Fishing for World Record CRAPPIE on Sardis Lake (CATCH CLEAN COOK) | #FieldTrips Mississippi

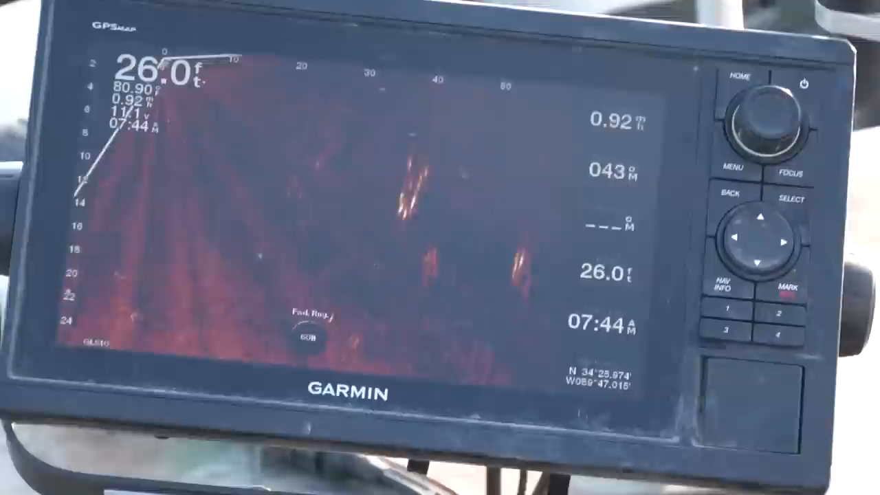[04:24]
On screen: depth 26.0 ft
so we're out here in 20 foot of water i mean you you see just based on the the white on the graph that there's bait all over what